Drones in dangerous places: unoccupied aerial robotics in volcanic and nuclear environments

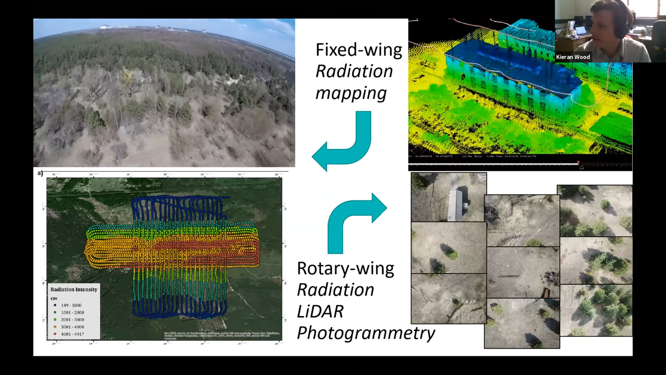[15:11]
And then you can turn that into 3D models. And then I've put together a set of photogrammetry images around the same structure.